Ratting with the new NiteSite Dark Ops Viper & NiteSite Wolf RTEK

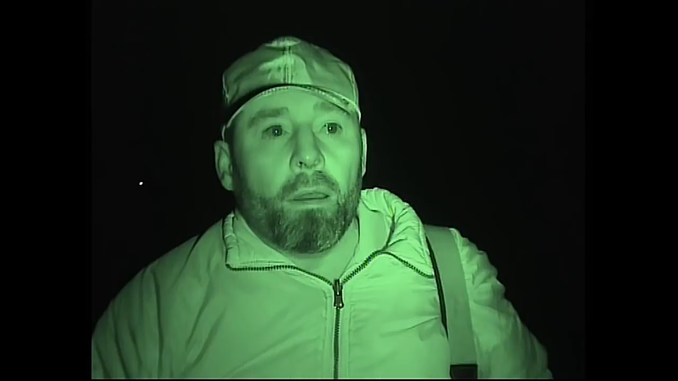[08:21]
Okay, what I've done is, the rock pile I've shown you earlier on in the light, I've set up and I'm zeroed, I've checked zeroed at 26 metres, so about 28, 29 yards. And what I've done is, behind me, I don't know if you can see, I just have to, you'll see, just there's some houses.
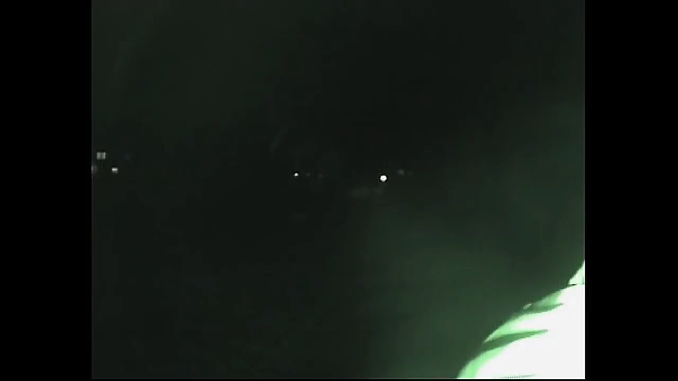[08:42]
And the houses, have got the lights on, and they're directly in line with the back of me to where I'm shooting. So even if the rats do happen to see a slight glow from the 850 nanometer IRs, they'll probably think it's the houses, or it'll look like the houses, what they're used to seeing. So I should be able to get some shots so they can pat them at them.
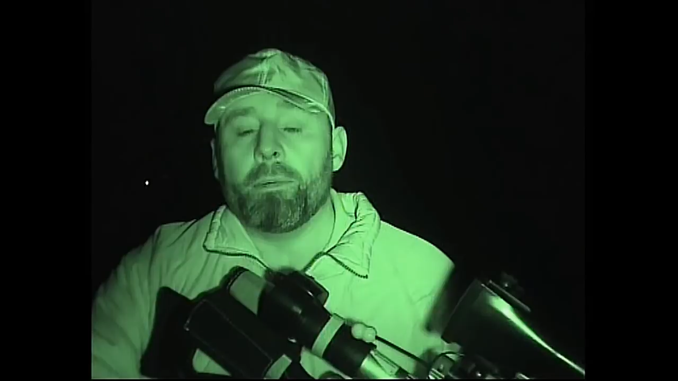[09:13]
Now, I'm going to be using my shooting sticks, which is not the steadiest shooting platform, but I should be able to get one or two on this rock pile, I'm sure. Let's see how we get on.
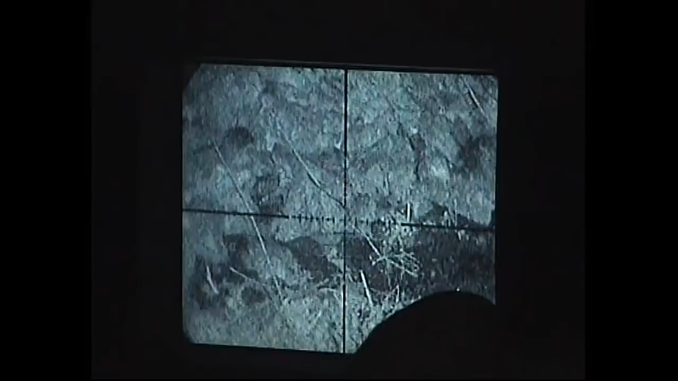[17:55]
screen illumination look. So we'll go right down there, it's off. Yeah. I'll just give it not even a five mil rotation.
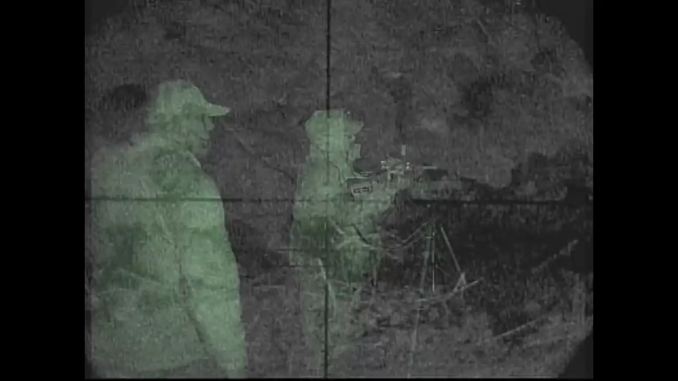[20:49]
Okay, we've just done a little experiment off camera with the Viper Dark Ops. And with the rifle safe and not loaded, I went down to the rock pile at 26 metres,
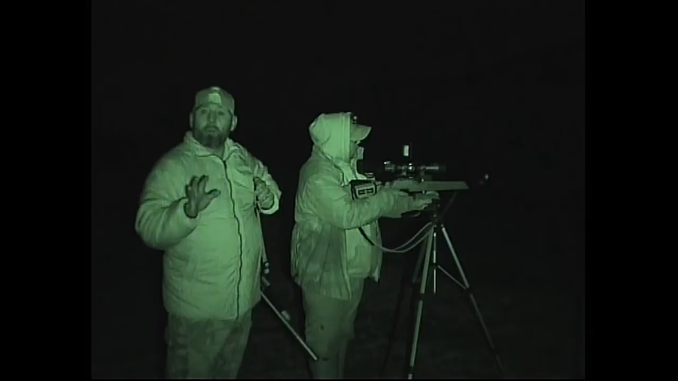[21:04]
28 yards away, and we tried to see the IR. Where did you have it? Just the centre there, that high rock. No, I mean, how far up was it? Probably not even, it was a quarter of a rotation.
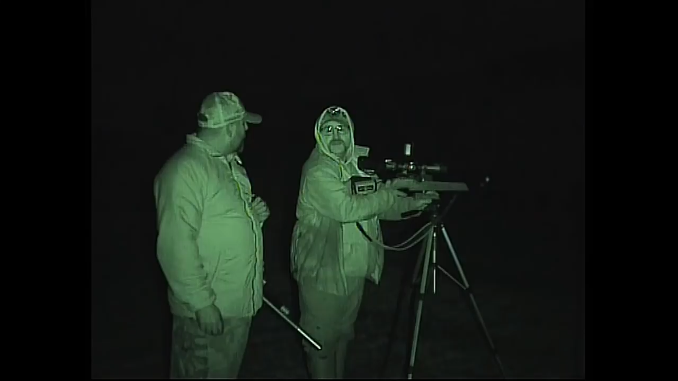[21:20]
Quarter of a rotation, and it was totally invisible, couldn't see it at all. But you could see me clearly, couldn't you? Yeah, definitely, yeah, yeah. There's one. See that? And that's only a quarter of a rotation. Yeah, cool. Got one
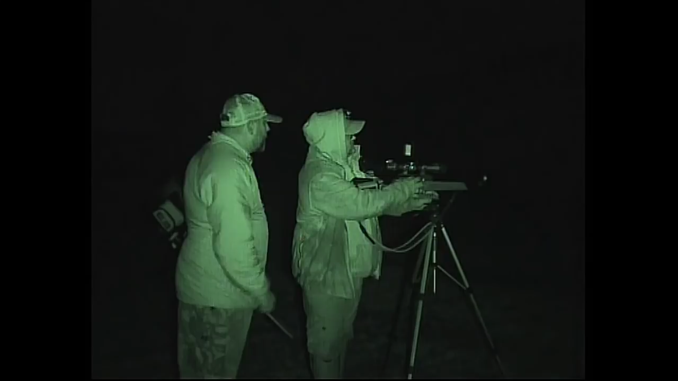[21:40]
here. Shot. Ooh. Nice shot. Another one. 28 yards, wasn't it?
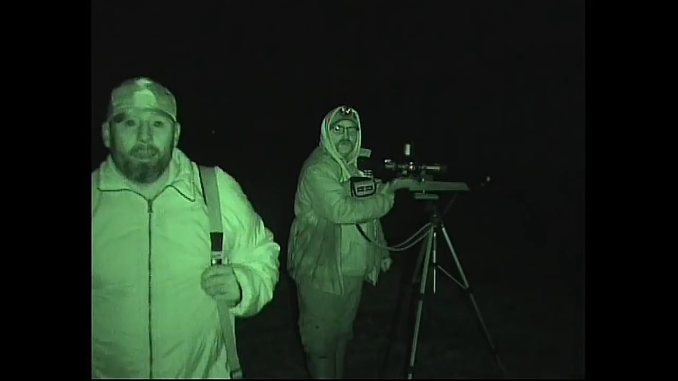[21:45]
Or 28 metres? It's 28 yards, yeah. 26 metres. But yeah, there's no visible light whatsoever on that Viper. It's got obviously one IR, but you could see me clearly and brightly.
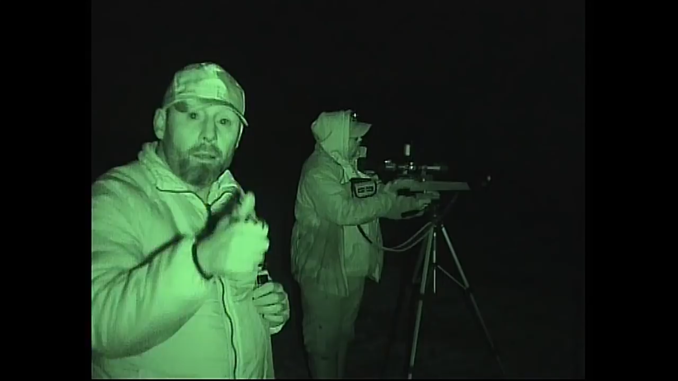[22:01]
So, yeah, impressive. Them rats cannot see him at all. He's totally invisible. It's good, yeah? So, do you like it then? Yeah, yeah, very much.
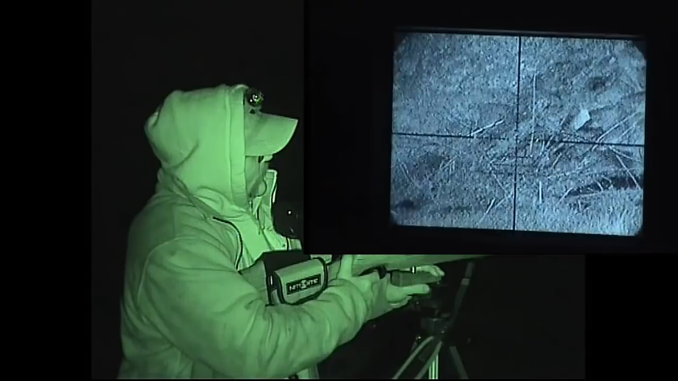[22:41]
Yeah, there's that many holes in them rocks, isn't there? There he is.
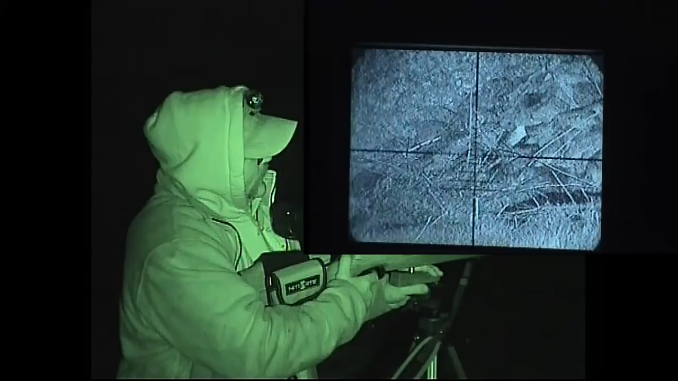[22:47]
Oh! That'll do nicely. Yeah, you can tell that crunching noise, can't you, is it? Yeah. Pellet
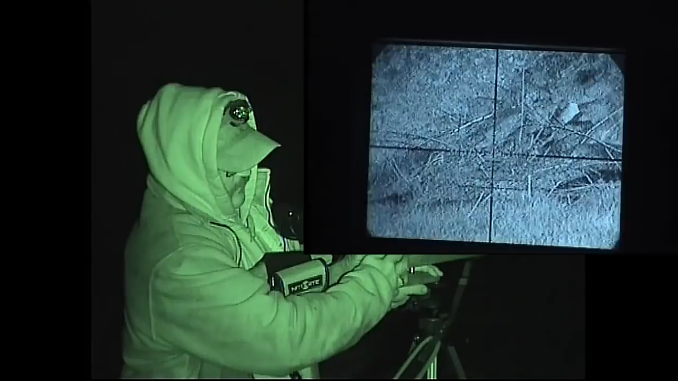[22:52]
That's it jumping about, isn't it?
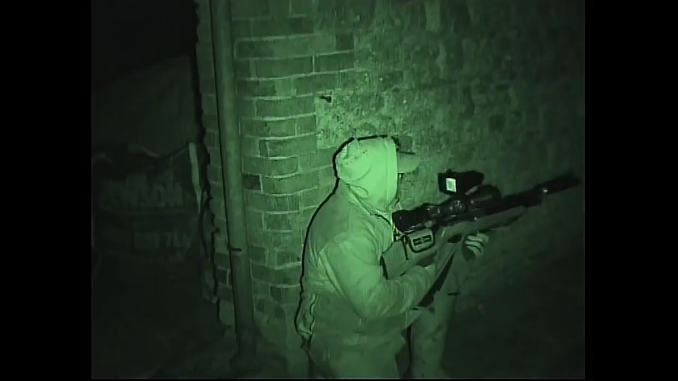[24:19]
So Davey's looking at a log pile, and we've had two.
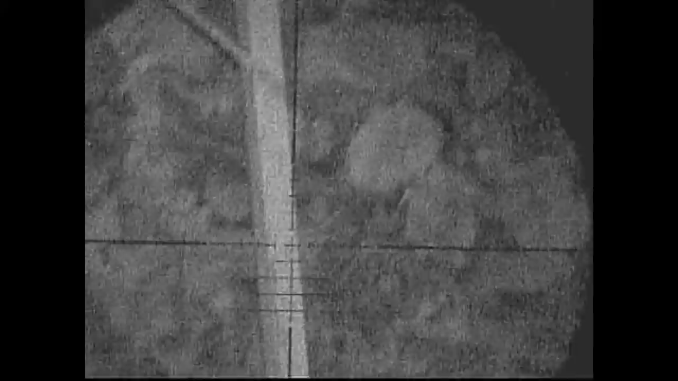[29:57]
There's another one. We got another one. Might get a rat trick here.